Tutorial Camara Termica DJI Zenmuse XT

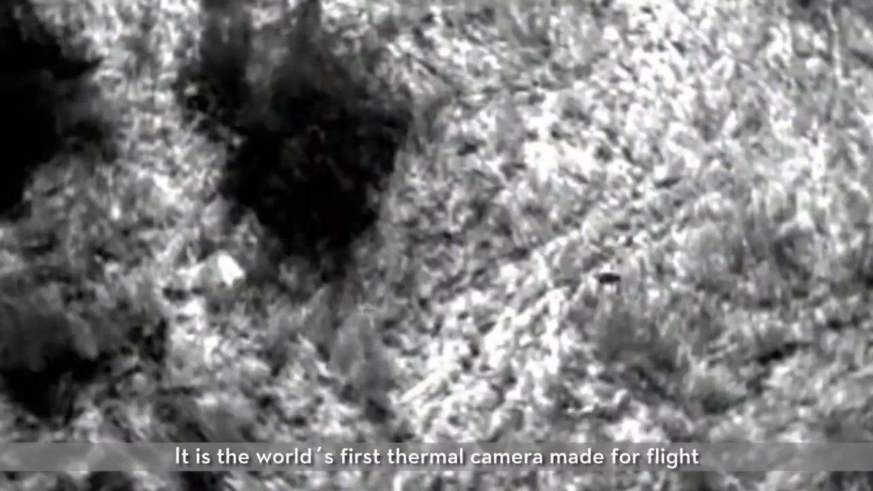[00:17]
It is the world's first thermal camera made for flight and is ideal for search and rescue, firefighting and other industries.
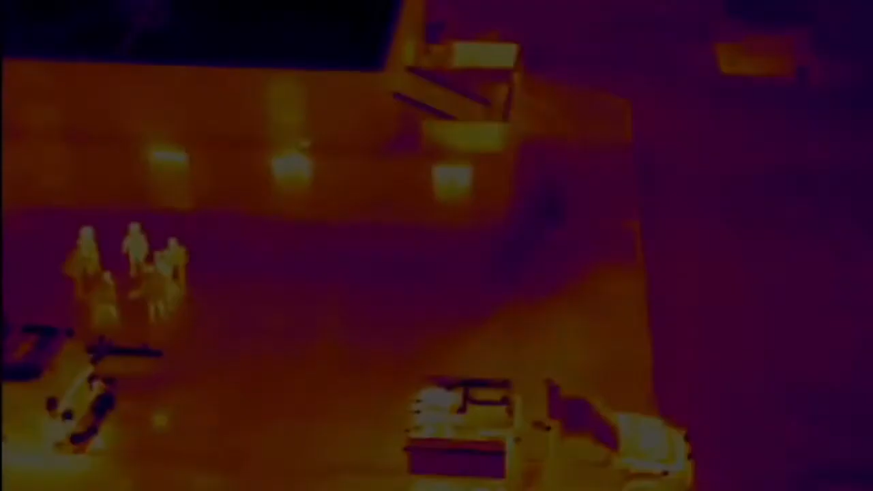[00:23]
In this tutorial we are going to use the Zenmuse XT with the Inspire 1 to introduce its settings and how it is used.
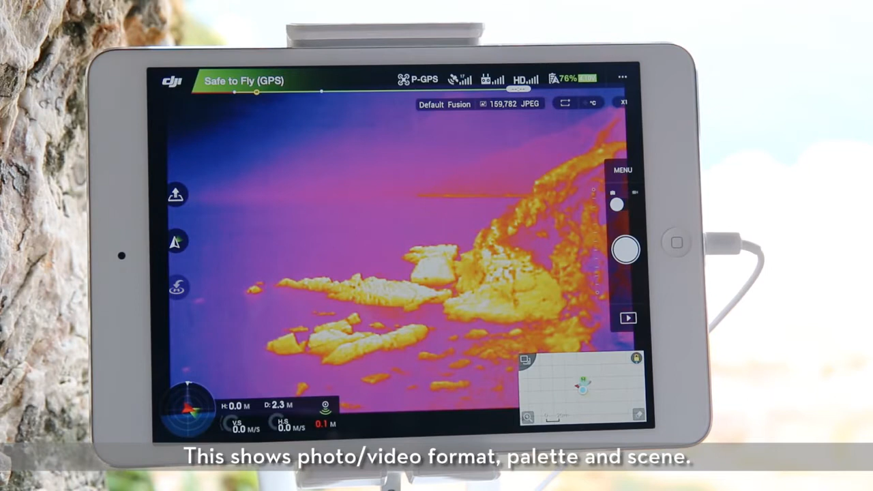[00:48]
This shows photo video format, palette and scene. To the right of the information bar is the spot meter.
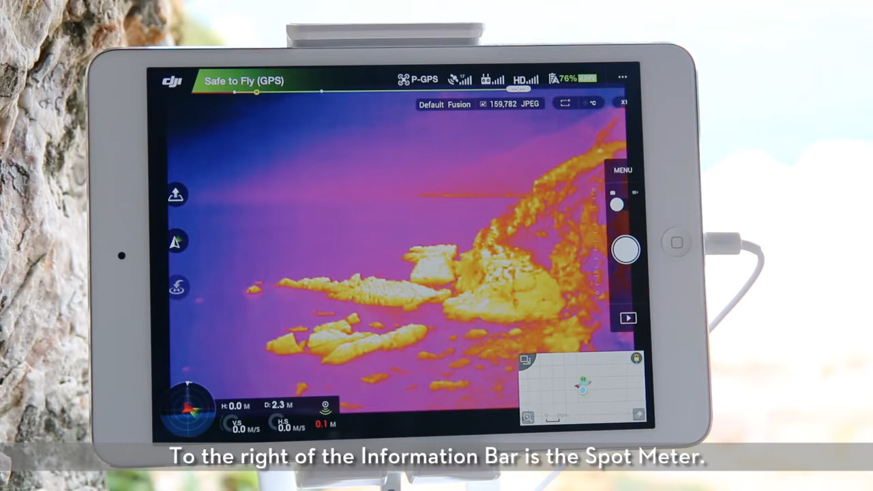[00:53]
Tap this to enable spot metering and temperature display.
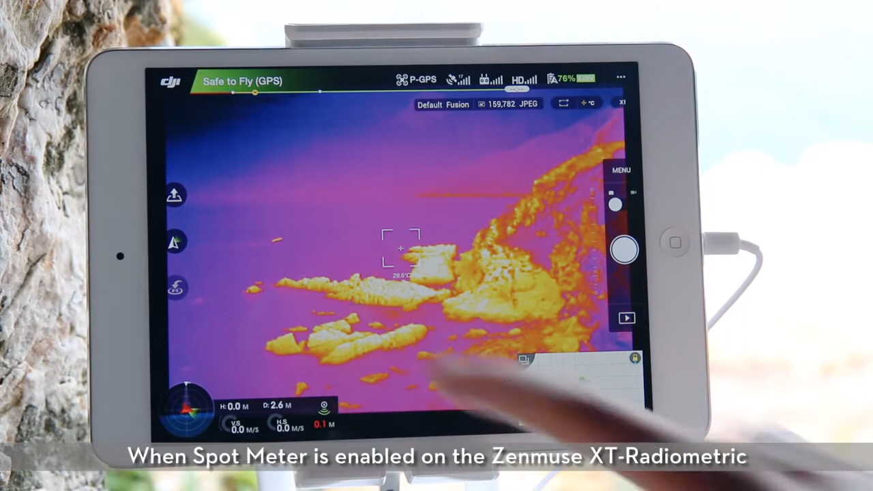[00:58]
When spot meter is enabled on the Zenmuse XT radiometric, you can tap any point on the screen to view the temperature of that point.
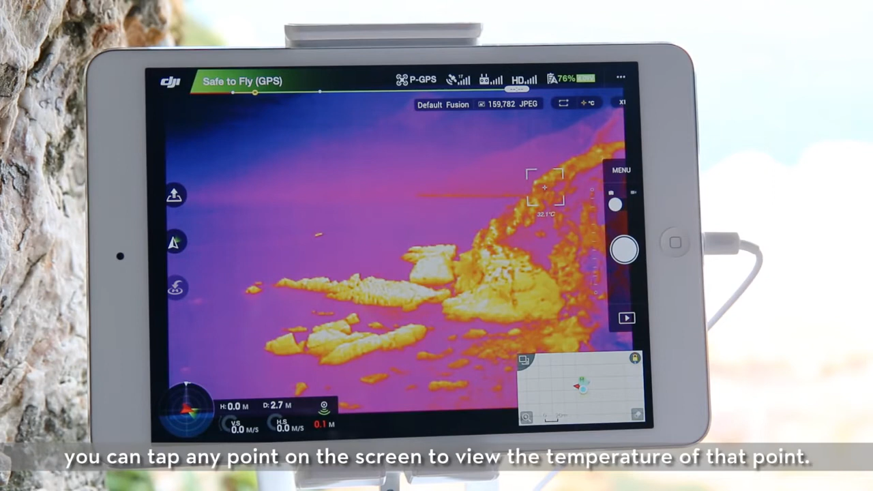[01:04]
Tap again to enable area measurement.
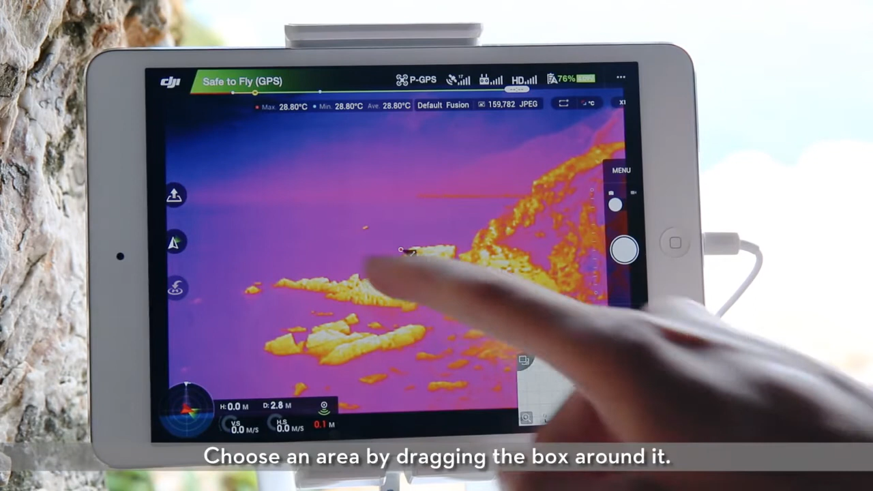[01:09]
On screen: max 28.80°C, min 28.80°C
Choose an area by dragging the box around it. The red dot in this area represents the spot with the highest temperature, while the blue dot represents the lowest temperature spot.
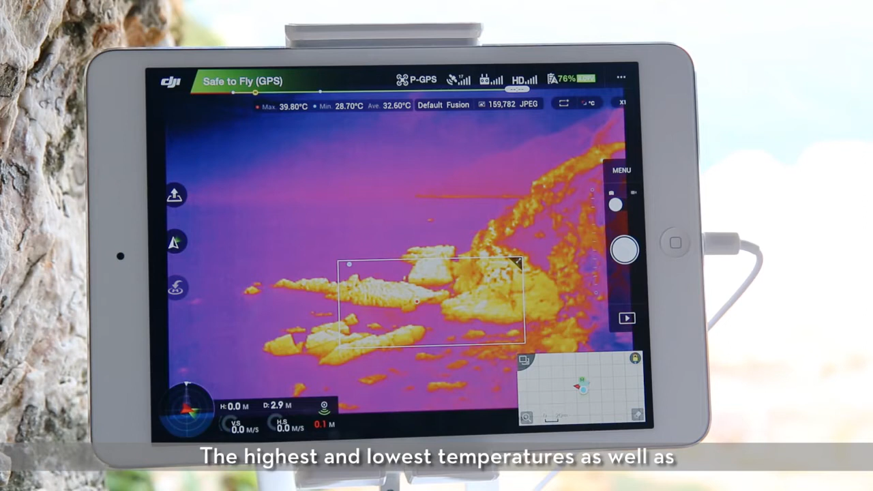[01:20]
On screen: max 39.80°C, min 28.70°C
The highest and lowest temperatures, as well as the average temperature, are all displayed at the top of the screen. Move the measurement area by tapping and dragging any point inside the box. You can also tap the arrow on the top right of the box to enlarge the measurement area.
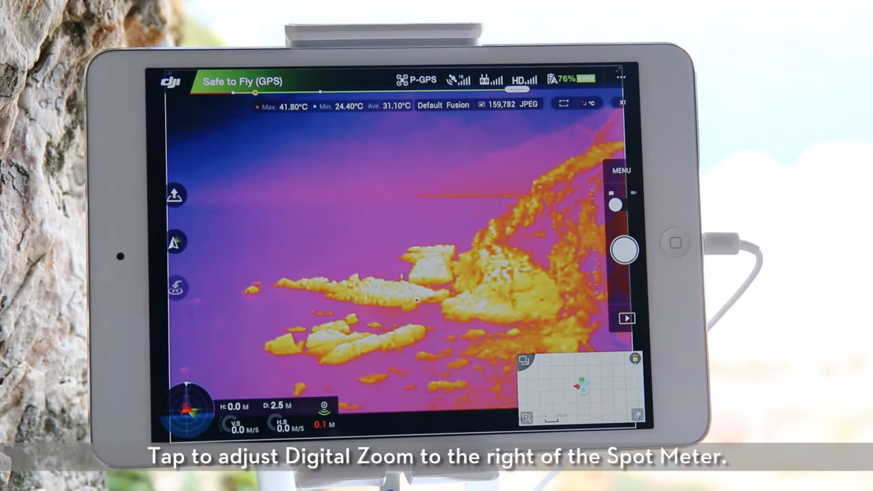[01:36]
On screen: max 41.80°C, min 24.40°C
Tap to adjust digital zoom to the right of the spot meter.
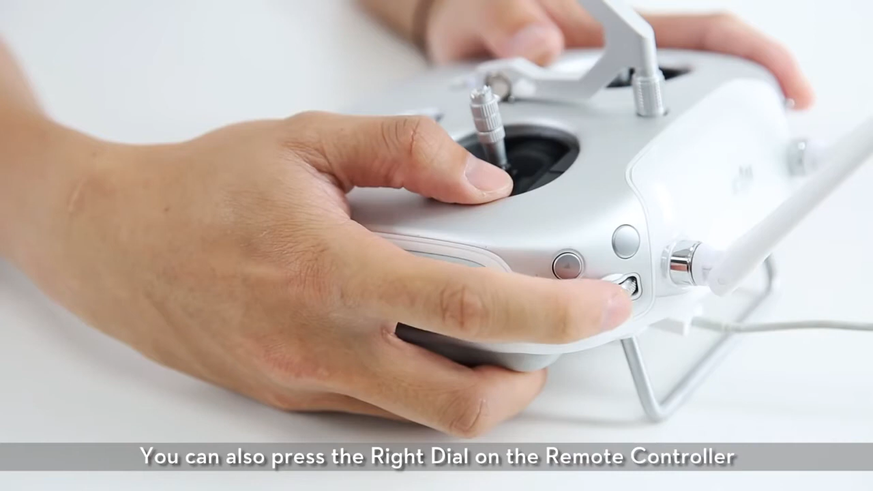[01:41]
You can also press the right dial on the remote controller and turn to adjust digital zoom.
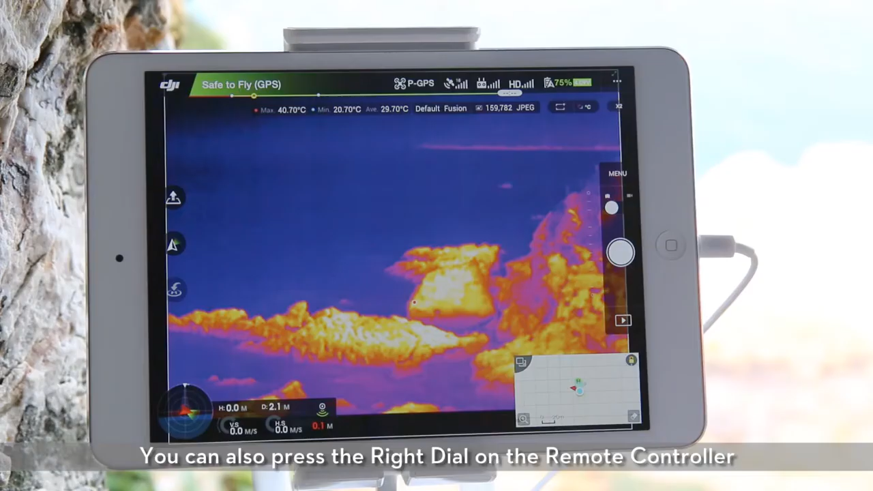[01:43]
On screen: max 40.70°C, min 20.70°C
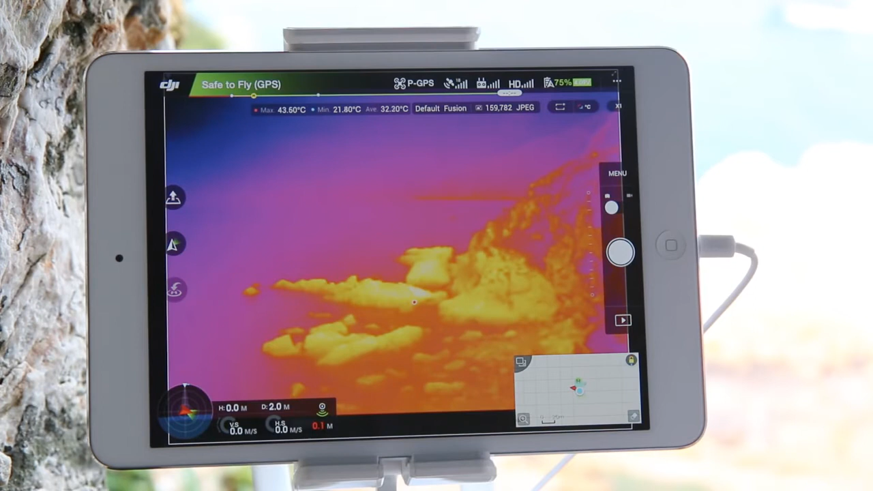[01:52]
On screen: max 43.50°C, min 21.80°C
The screenshot button is in the top right corner of the screen.
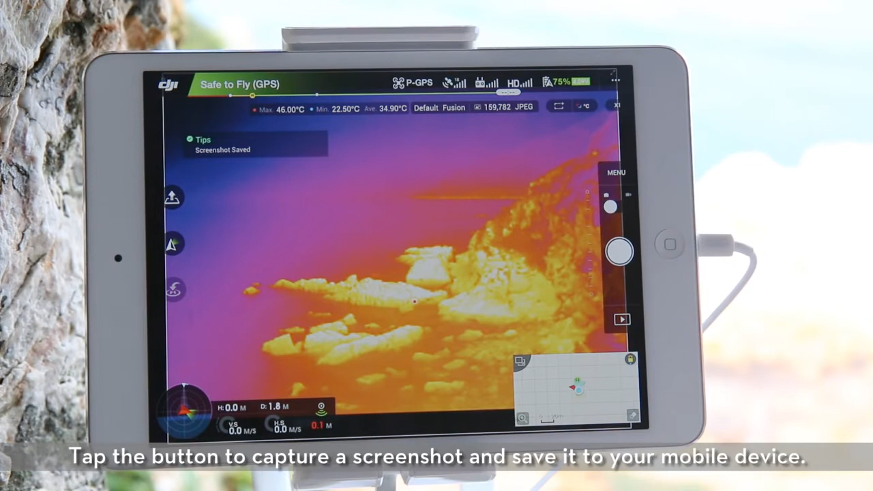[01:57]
On screen: max 46.00°C, min 22.50°C
Tap the button to capture a screenshot and save it to your mobile device.
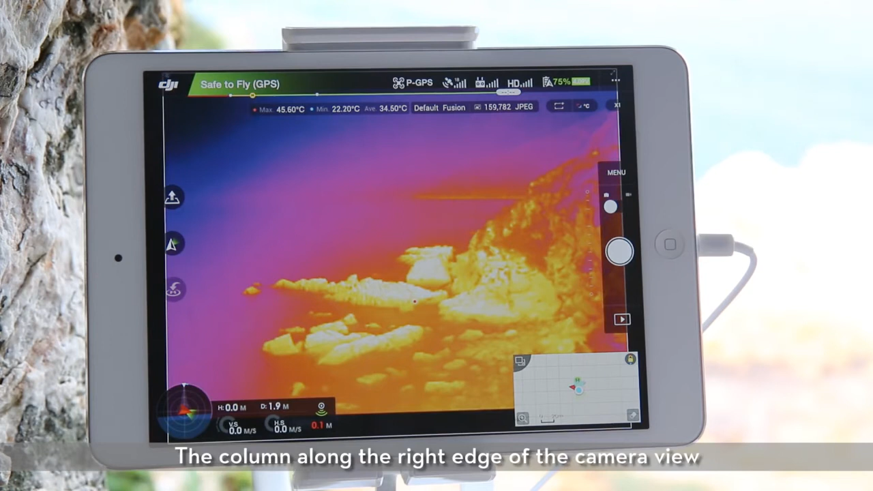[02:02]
On screen: max 45.60°C, min 22.20°C
The column along the right edge of the camera view includes the camera settings menu, shutter record button, and playback button.
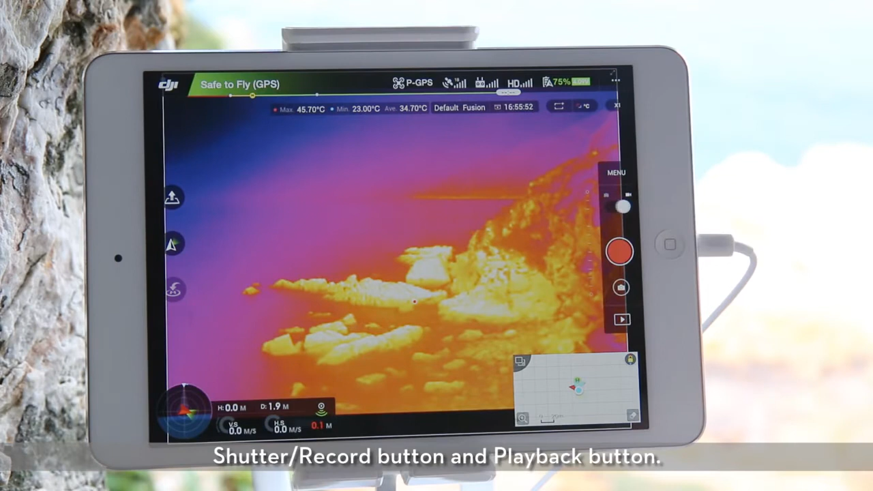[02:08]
On screen: max 45.70°C, min 23.00°C
Tap the slider below the camera icon to switch between photo capturing and video recording.
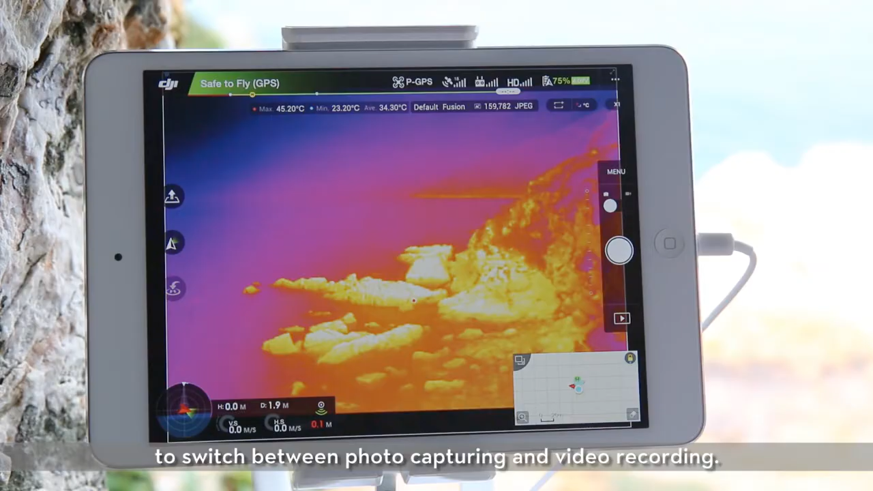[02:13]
On screen: max 45.20°C, min 23.20°C
Settings. Next is the camera settings.
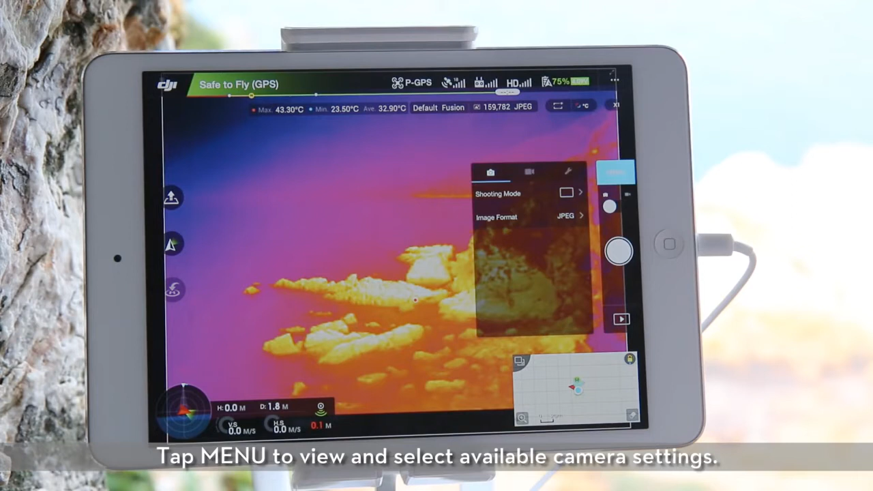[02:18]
On screen: max 43.30°C, min 23.50°C
Tap menu to view and select available camera settings.
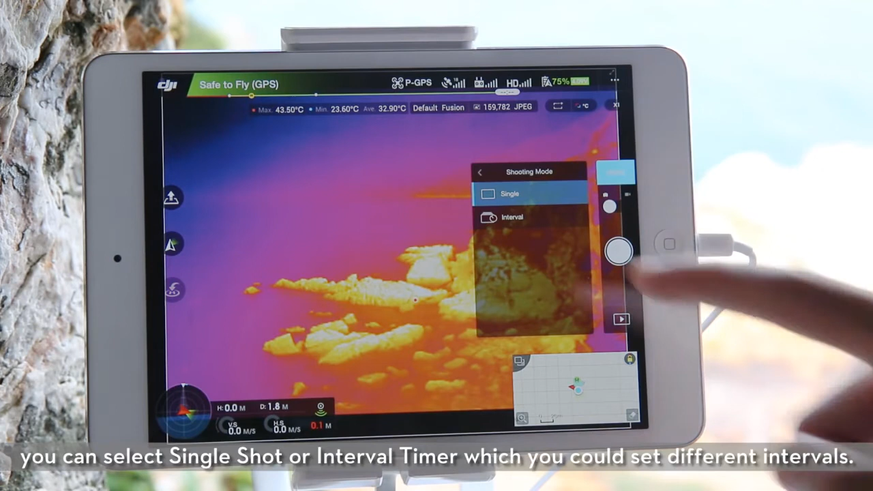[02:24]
In shooting mode, you can select single shot or interval timer, which you could set different intervals.
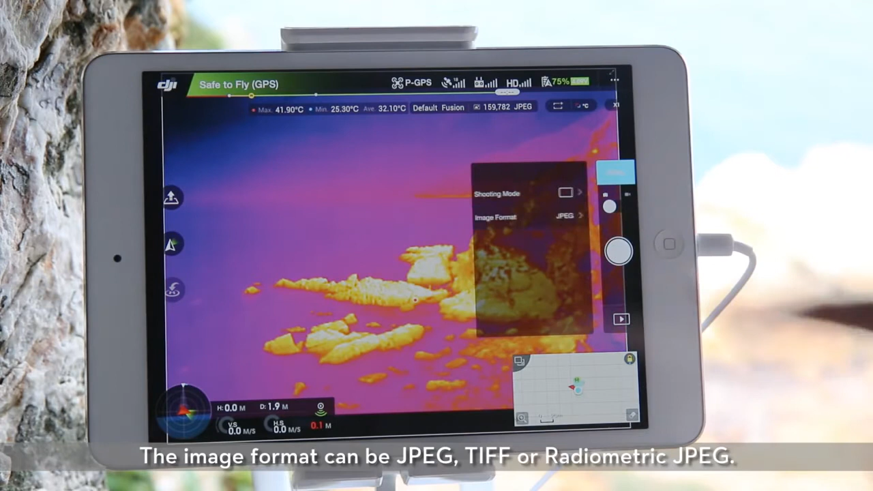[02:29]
On screen: max 41.90°C, min 25.30°C
The image format can be JPEG, TIFF, or radiometric JPEG.